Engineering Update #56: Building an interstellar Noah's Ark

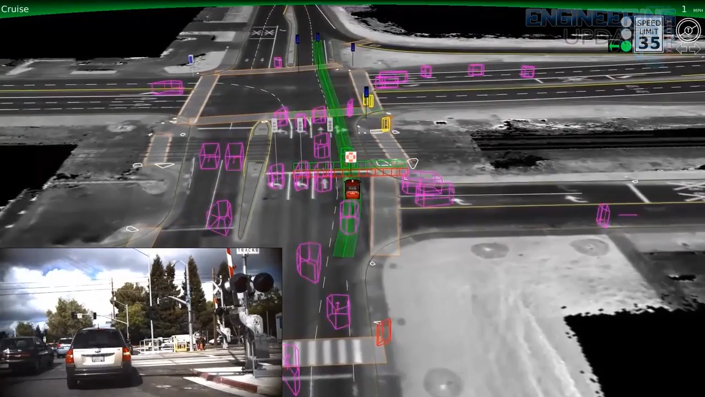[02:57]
recently they released a video that showcases how the car interacts with the environment around it this
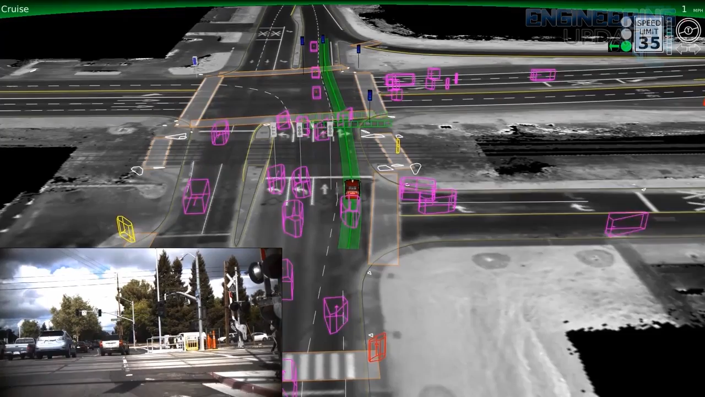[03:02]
includes things like construction complicated traffic patterns and even recognizing cyclists hand signals the video shows the car is capable of recognizing different changes in environment and terrain including roadblocks